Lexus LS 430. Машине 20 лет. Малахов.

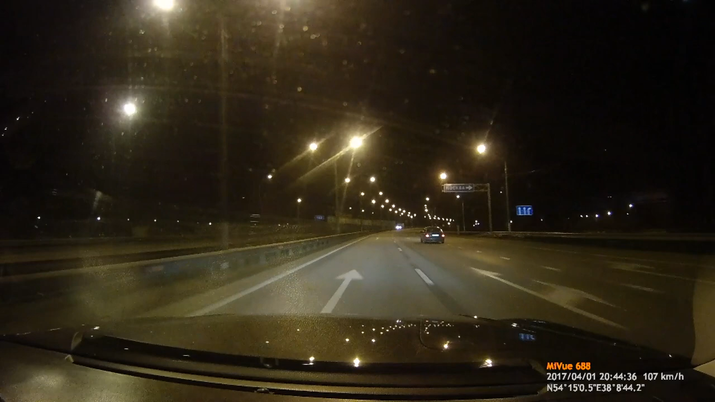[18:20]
неприятно вот это, не бликовать, а светить вот это, ну, короче, неприятные такие вещи.